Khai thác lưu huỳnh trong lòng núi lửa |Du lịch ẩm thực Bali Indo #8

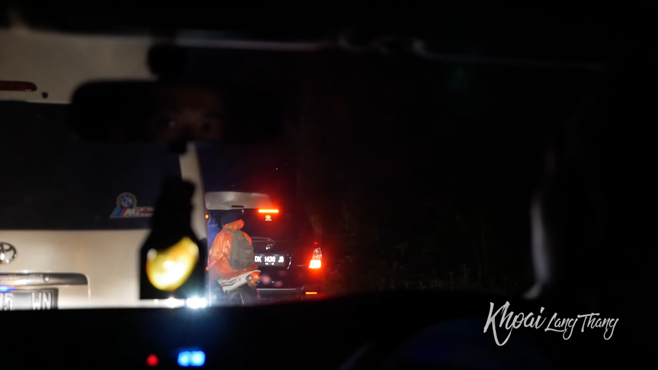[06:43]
Mọi người có thấy mọi người mặc một cái áo mưa ở ngoài không? Tại vì trời đang rất là lạnh. Mà áo mưa như vậy để chạy xe máy đỡ lạnh hơn.